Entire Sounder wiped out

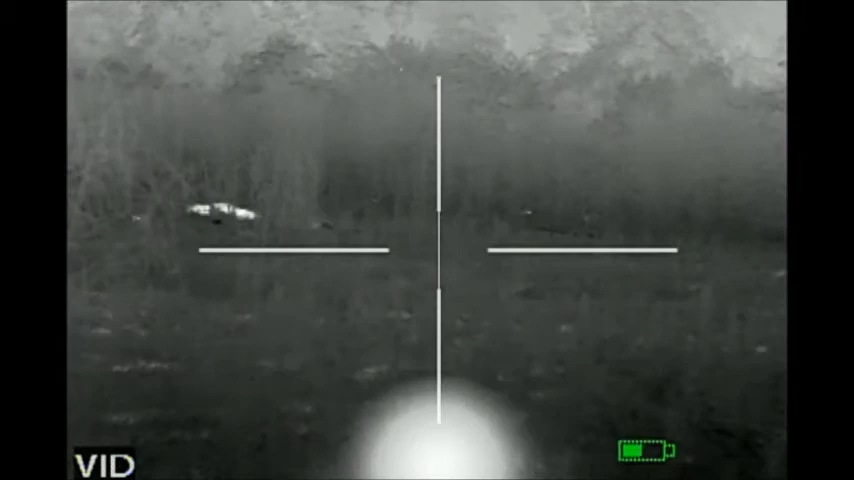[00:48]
little bit around the roof. So look, I think we can kill them.
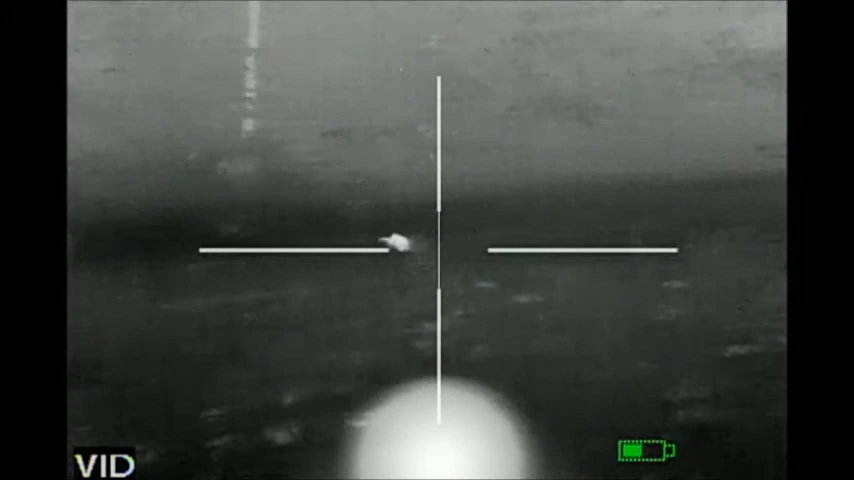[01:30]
Right here. You nailed him. Damn, we wiped that whole sounder out.